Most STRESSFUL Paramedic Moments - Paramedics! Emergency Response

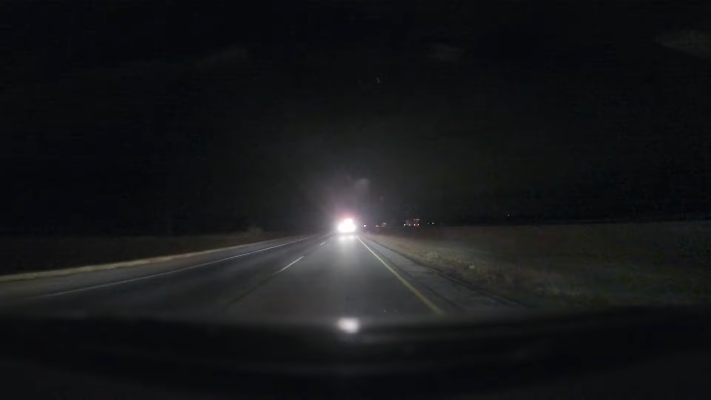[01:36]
I'm taking the ditch. Yeah, there he is. Yeah, let's take this one.